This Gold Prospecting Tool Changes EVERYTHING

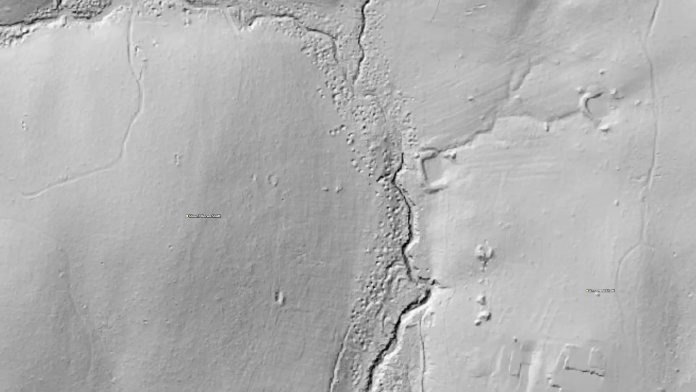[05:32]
Check out this area near the Black Eagle Mine. This is a line of reefs that worked. I'm unsure if it was one mine or multiple mines that sunk shafts here, but this is very clearly a hard rock mine. The nearby gully isn't as pockmarked as previous areas we looked at, but if you look very closely you can see that there are indeed numerous alluvial workings and that this is quite a steep gully so with every flood these workings are slowly losing their visual features to pop out as much as the other areas we looked at.
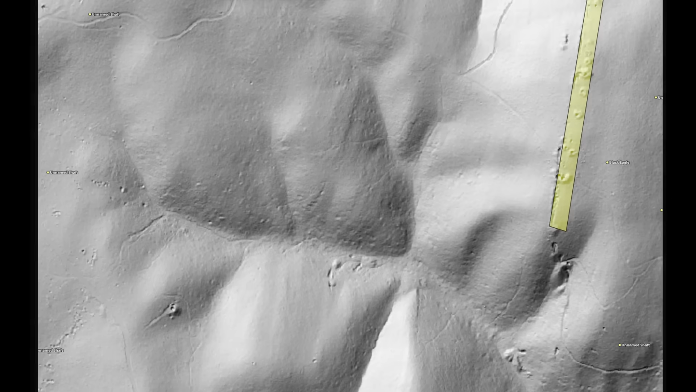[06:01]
So let's sum this up, what can we see here? We can see which streams were richest, we can see which streams were traced to the hard rock source, we can see whether the hard rock source was found and whether it was worked,
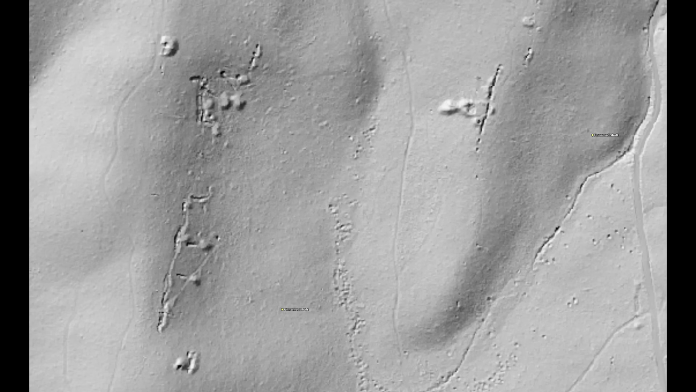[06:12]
and more importantly, we can see which areas were never traced, and which areas likely still have reefs in place.
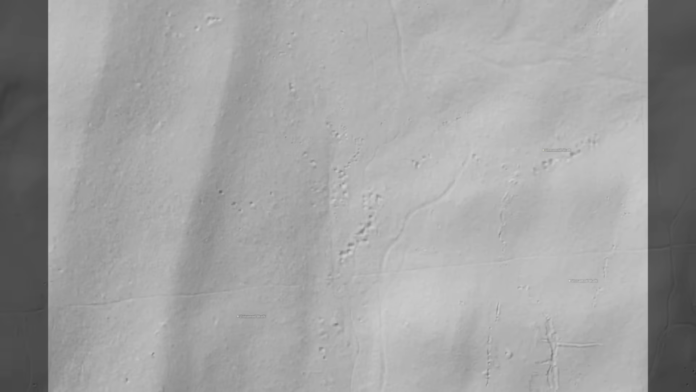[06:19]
This is fantastic if you're a hard rock miner like I am.
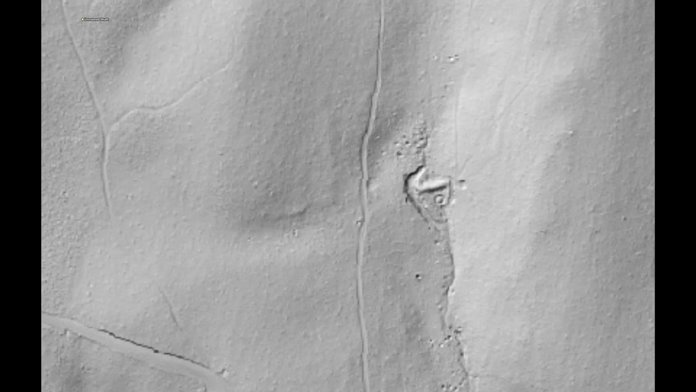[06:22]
If you're an alluvial miner, you can see subtle gradients where streams that were worked were missed, like this area here.
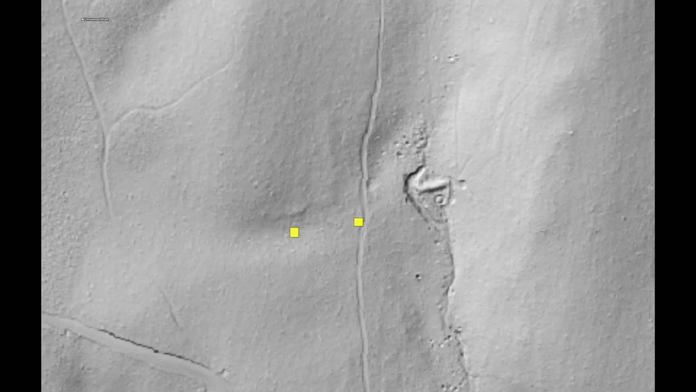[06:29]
We have two test pits that were put down, but they dug on the wrong side of the stream, and they would have missed if any substantial gold exists here because the stream curves inward before joining to the main branch.
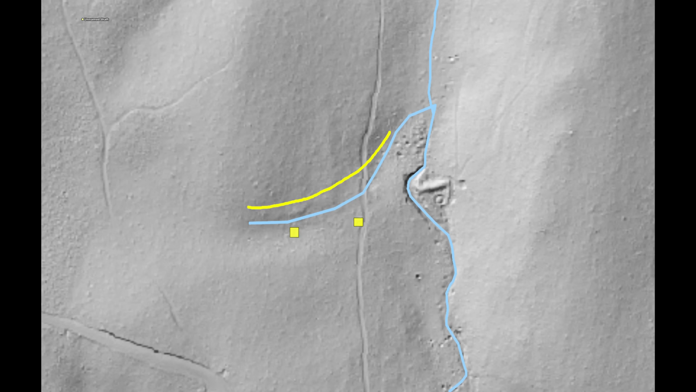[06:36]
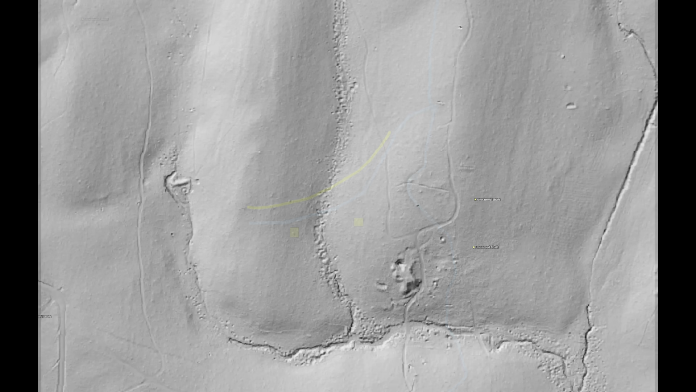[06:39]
And of course if you're a detectorist, you can map out areas that are more promising by reading the visual features of the land from former alluvial workings to hard rock locations before heading out, saving you time and increasing your chances of striking something special.
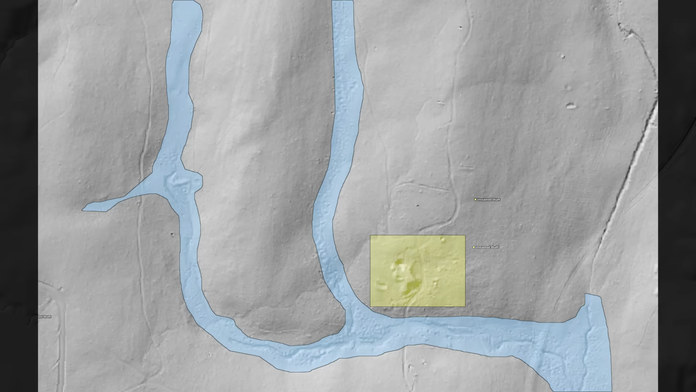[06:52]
Now let's look at what I consider to be the most important and fascinating feature LIDAR opens up,
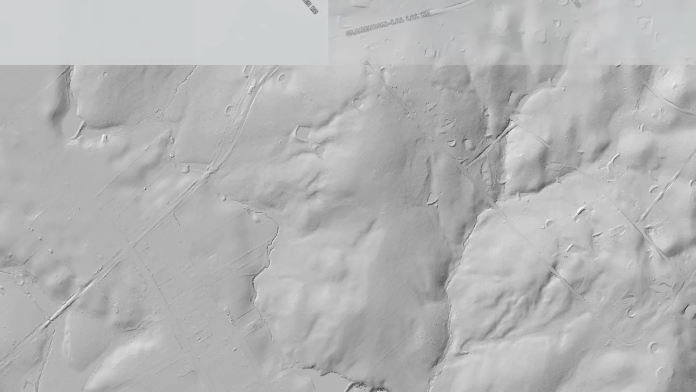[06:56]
the ability to trace barely worked gold fields.
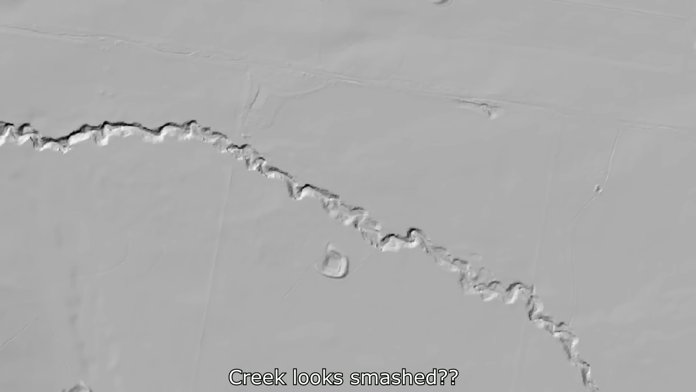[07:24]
but now I really do think that gold was worked in these streams and the reason I think that is because the ranges contain numerous shafts and pits all throughout it.
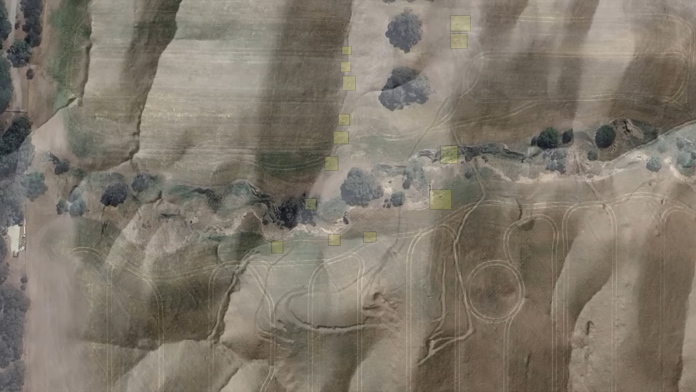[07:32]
And the streams themselves bear that familiar, I've been torn open look that is so common when a waterway is worked for gold.
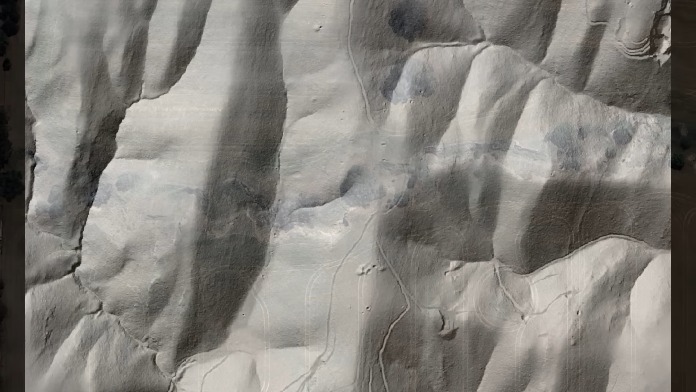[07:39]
And it becomes clear that they weren't just chasing alluvial gold, they were putting in deliberate, systematic effort to find hard rock gold.
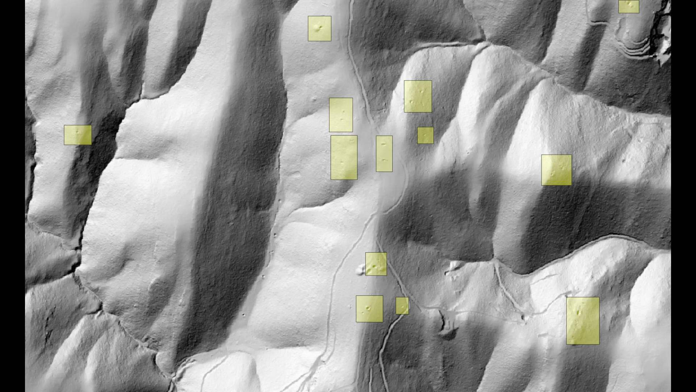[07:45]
There's shafts right at the top of steep hills, and there are also random shafts along gullies. Unlike Denoli where the shafts are very clear and numerous, you really need to look closely here, and areas like this are exactly what I hunt for. Now this begs the question, if this is the case, why am I showing it? Well the entire place is illegal to prospect in, so I'm using it as a way to highlight how this tool operates in the lesser known to practically unknown fields. Whilst this area is illegal to work, you can bet that there are others that are perfectly legal to work in, many, many others.
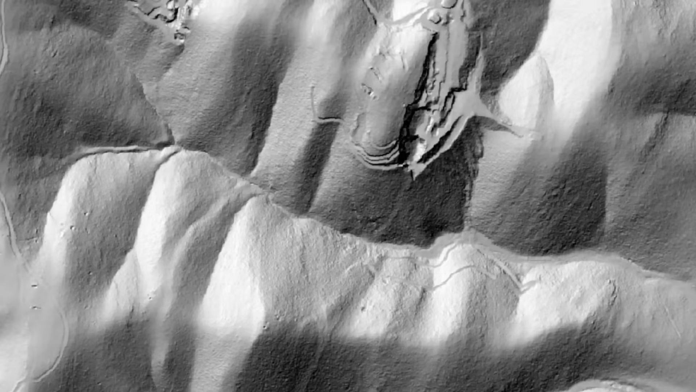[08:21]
So I've highlighted just a few ways you can use LiDAR, but there are many more. If you enjoyed this video, leave me a comment below letting me know and if you want me to check out a specific location, include that in the comment.
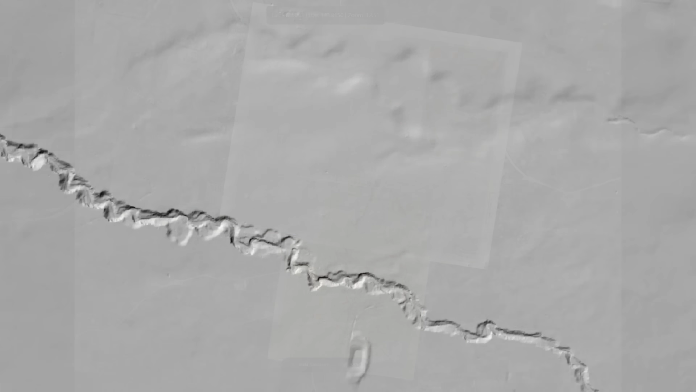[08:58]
Detector Maps charges $150 per year for access to its LiDAR layer.
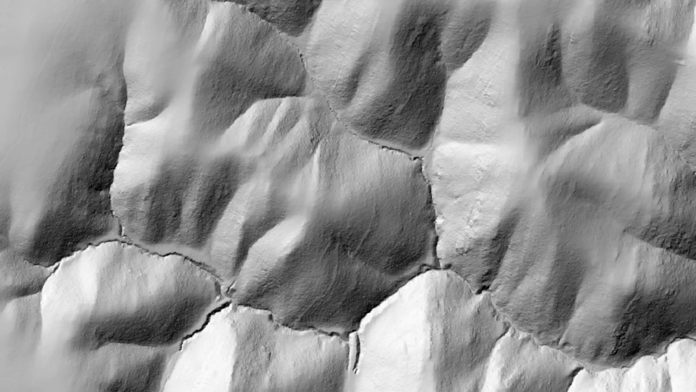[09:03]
That's only $12.50 a month, and there's a solid reason behind it. This fee isn't arbitrary. It's the result of a licensing agreement with the government that requires Detector Maps to pay annual royalties and data fees to access and distribute high resolution LiDAR. In other words, they're passing on only a fraction of what it costs to make this technology available to prospectors.
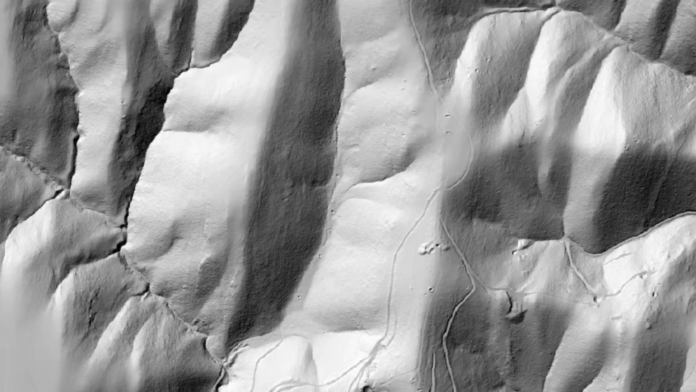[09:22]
But here's the real kicker, $150 is the equivalent of less than 0.9 grams of gold at today's price of $5205 Australian dollars per ounce.
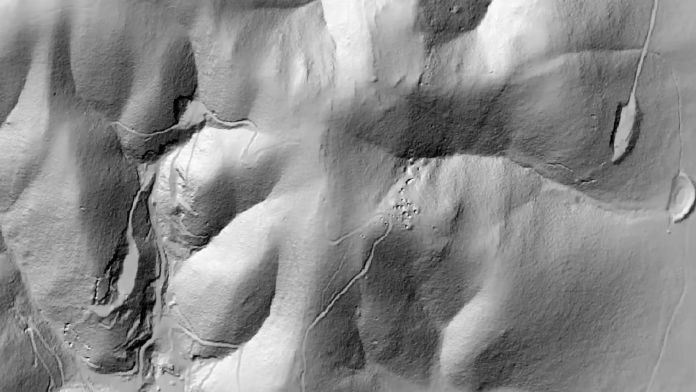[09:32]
That's a speck, just a tiny bit of gold.
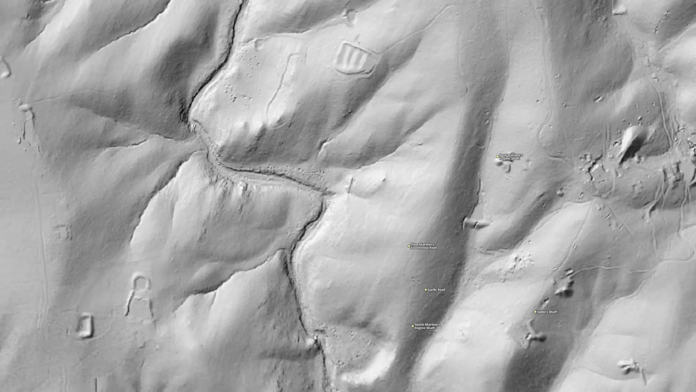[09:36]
Easily found with the kind of hidden diggings, reef lines and alluvial runs that LiDAR now reveals across Victoria. One overlooked gully or old trench you'd never spot on satellite could more than pay for the subscription. If you're serious about finding gold, this tool doesn't cost you money. It saves you time and multiplies your chances.
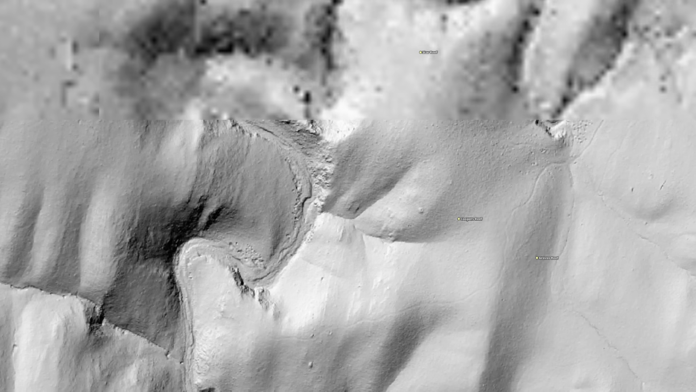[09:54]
Also do note that the LiDAR function is still being rolled out, so some areas don't have it applied yet.
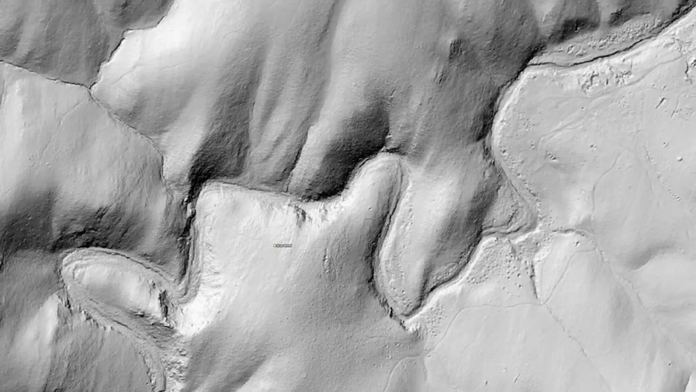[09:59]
Thank you to Detector Maps for allowing me to use this awesome app.